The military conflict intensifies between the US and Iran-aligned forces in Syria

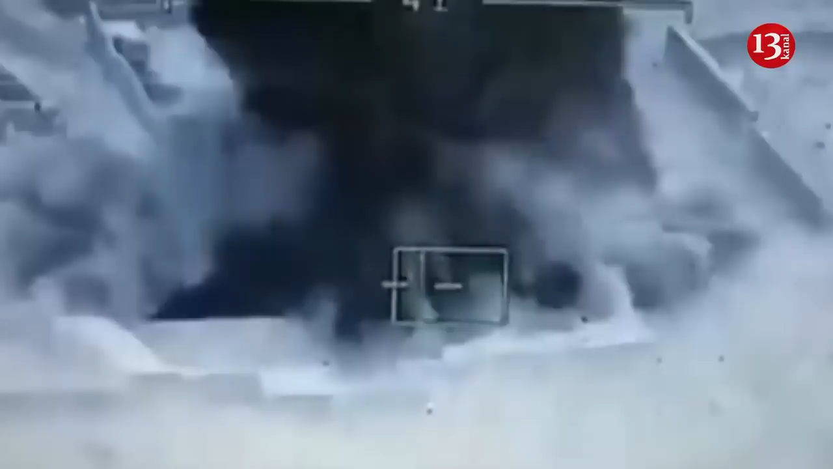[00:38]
In response, the U.S. has bombed the positions of these military groups in Syria's Diyar-ez-Zor.
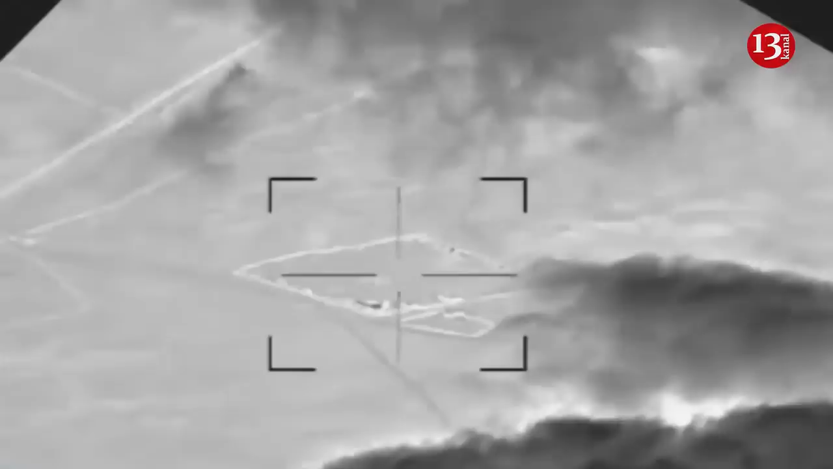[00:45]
An American official confirmed that there was at least one casualty in the missile attack on the U.S. military base.
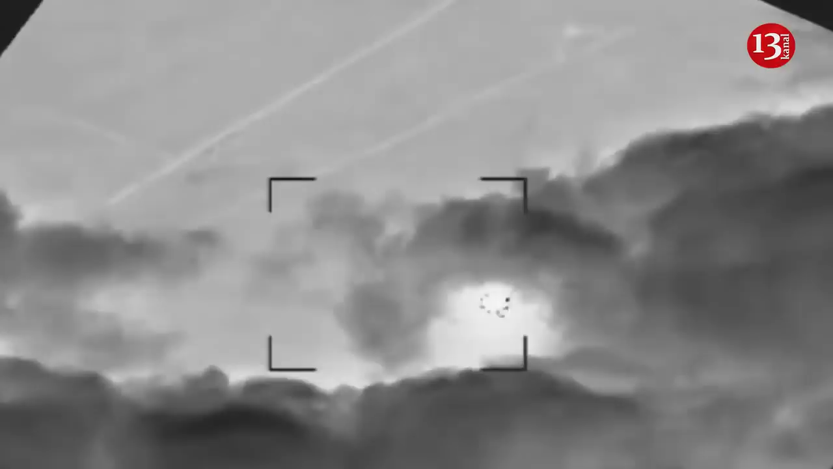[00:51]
It is reported that the U.S. Air Force helicopters were up in the skies patrolling the area in search of the attackers.
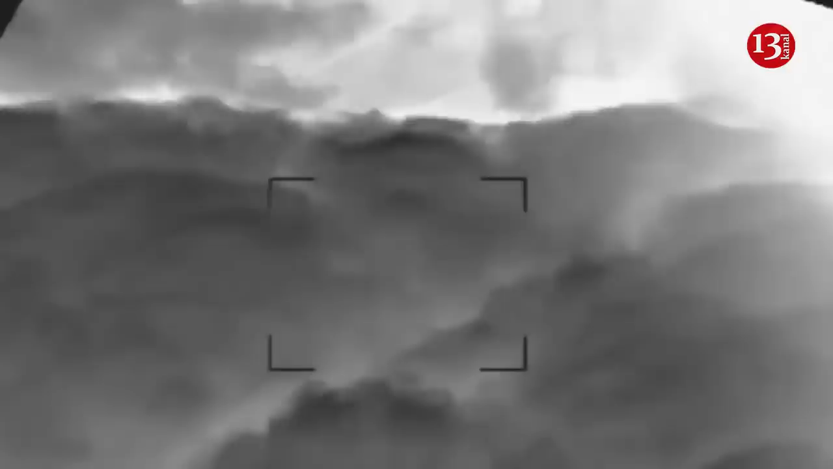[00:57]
The U.S. Air Force attacked pro-Iranian forces positions in Abu Kamal on the border with Iraq as well as their camp in Mayadin and their weapons storage facility near Harabish by Diyar-ez-Zor.